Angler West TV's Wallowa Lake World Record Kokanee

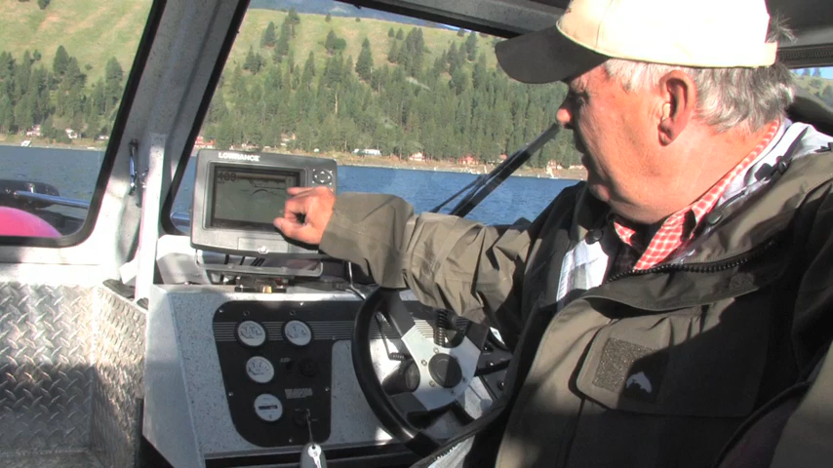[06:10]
and we've stayed approximately 5 feet above them, so we're right around 35 to 30 feet above them.
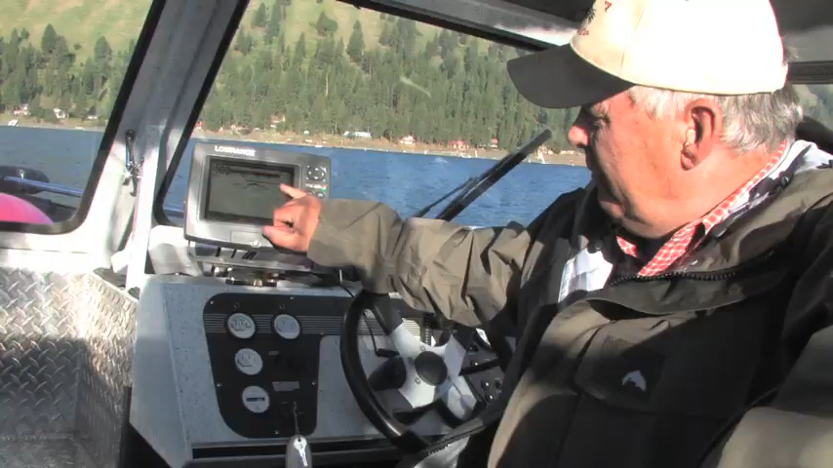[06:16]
So at the secondary line, they should be looking up at the bait.